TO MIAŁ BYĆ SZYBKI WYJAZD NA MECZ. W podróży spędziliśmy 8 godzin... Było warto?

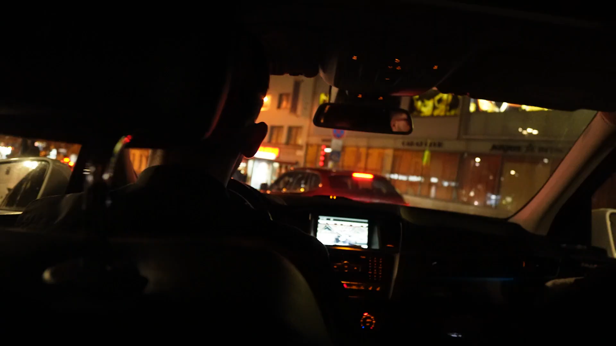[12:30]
No to tu już jest ten rynek, no to trzeba będzie zaraz parkować po prostu.
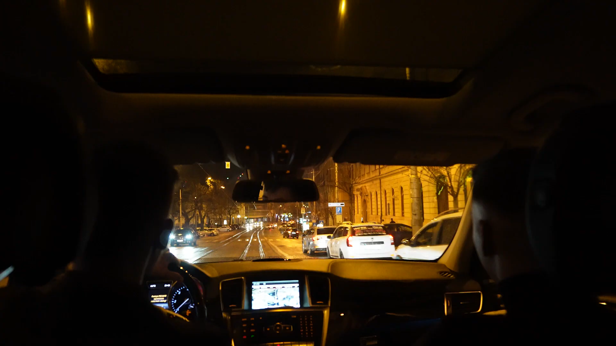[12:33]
Dobra, tu jest parking już, parking. Dawaj, w prawo, tu. W prawo i tu. I tak właśnie też zakończyliśmy nasz film, naszą wycieczkę.